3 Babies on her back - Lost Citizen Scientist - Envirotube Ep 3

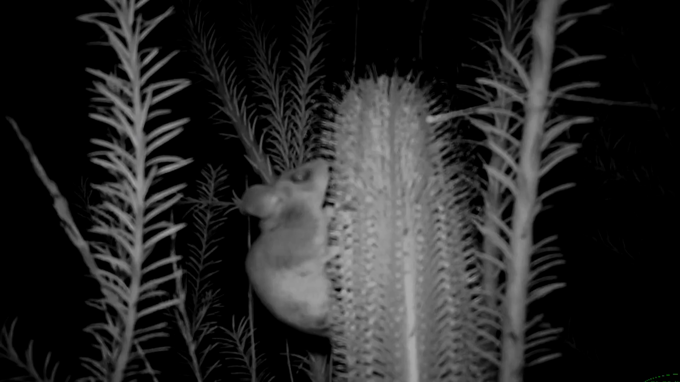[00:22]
So we might see them, we might not see them, but what makes this series interesting, we have footage. We've got more than just pygmy possums, we've got antichinus, we've got all sorts of stuff.
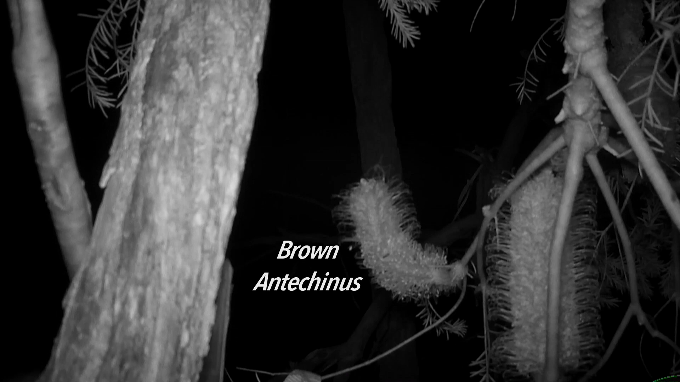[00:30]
Keep watching and you're going to be amazed at what we can find when we put a camera next to the right food plants.
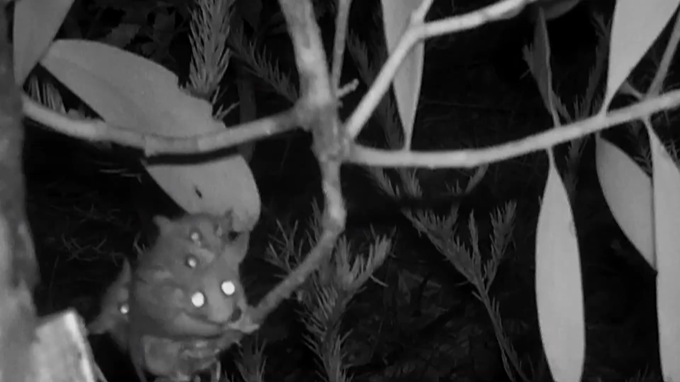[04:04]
Yeah, well they're not much of a meal for bush food, are they? No, they're not. We know that they're here by the wildlife cameras though.